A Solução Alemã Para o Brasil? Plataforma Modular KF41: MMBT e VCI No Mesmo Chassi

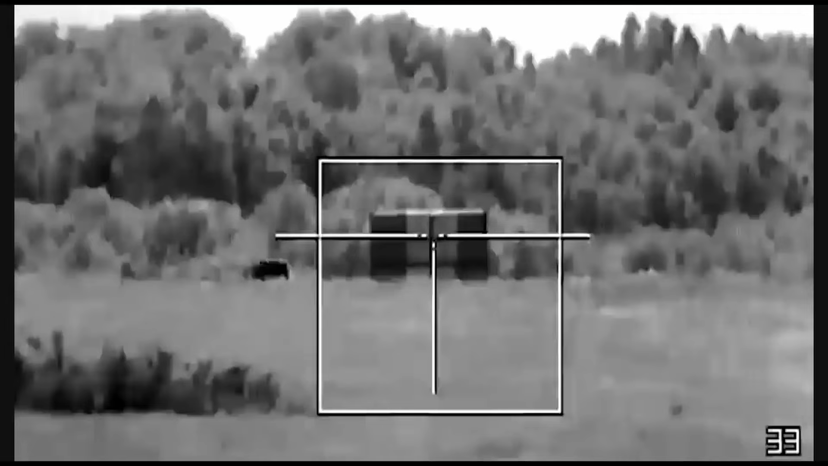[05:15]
Seus sistemas de visão são muito modernos, contando com câmeras panorâmicas independentes e estabilizadas para o comandante e atirador.
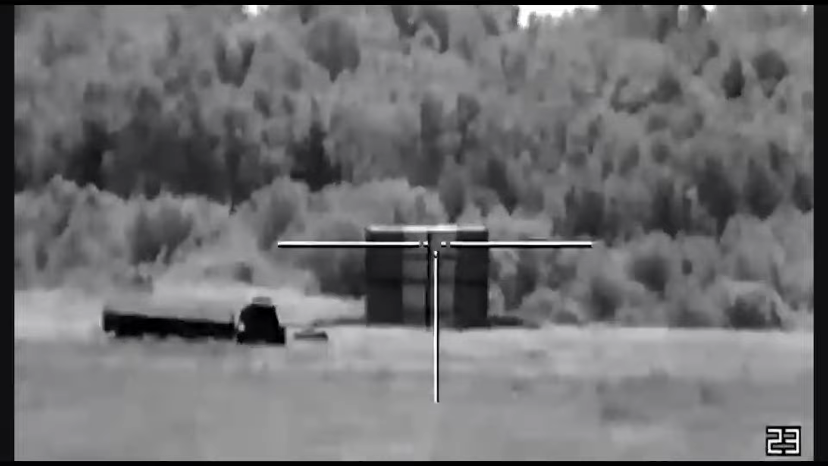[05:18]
O VCI ainda conta com um sistema de armas remotamente controlado,